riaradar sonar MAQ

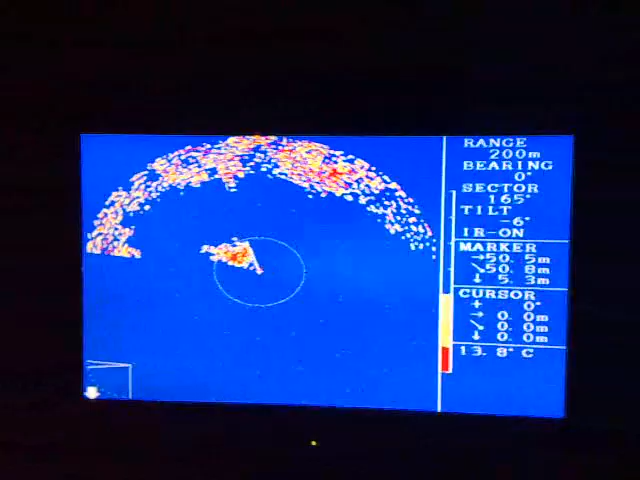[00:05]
Agora, só agora que aparece aí nisso. Estamos em cima dele.
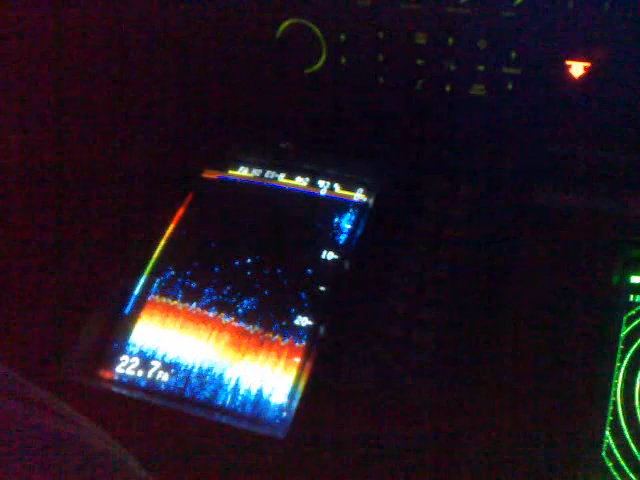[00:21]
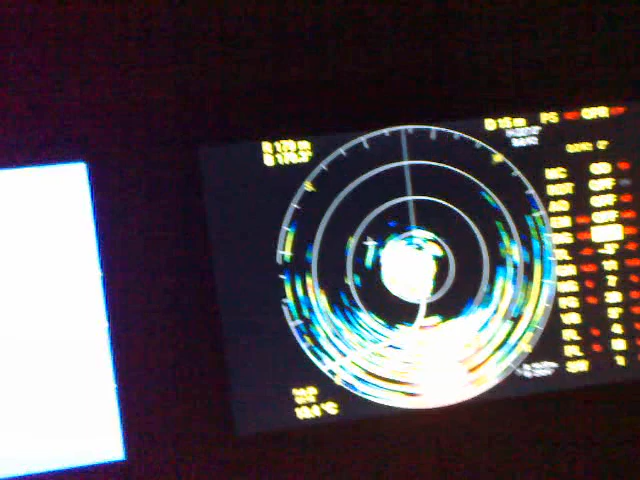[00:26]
Está aí. Está aí.
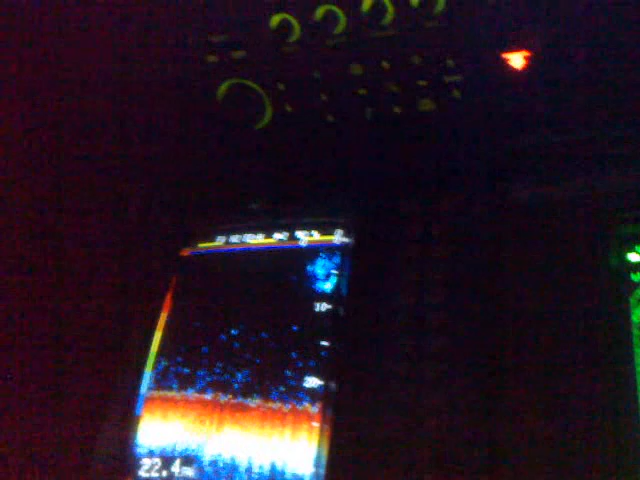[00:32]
Está aí. Está aí. Está aí. Está aí. Está aí. Está aí.